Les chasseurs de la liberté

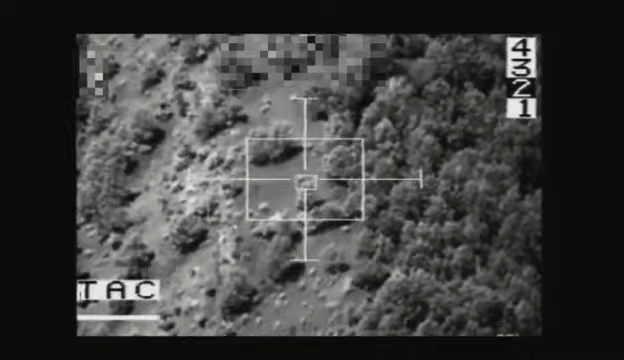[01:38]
Gun. Roger, moving west. Slowly with dismounts, providing support by fire at this time.